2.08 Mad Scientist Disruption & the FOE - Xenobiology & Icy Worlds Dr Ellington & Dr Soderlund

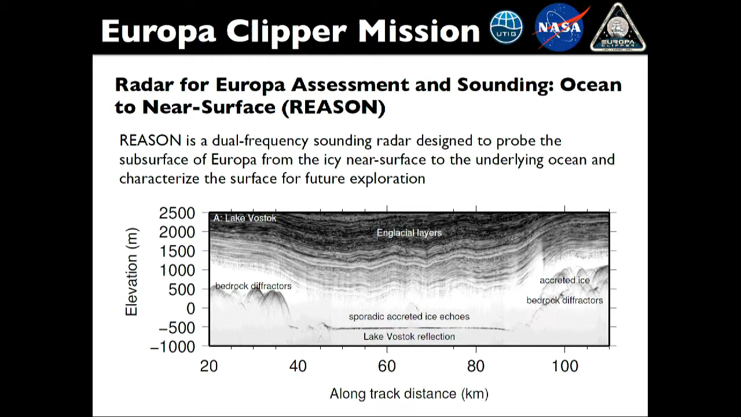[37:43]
So you can distinguish that type of ice that's derived from the lake versus ice that's derived from snow. You can see the rocks on either side. And then you also see these different types of layers that show how the ice shelf has evolved over time. So we're able to really look at depth with this instrument.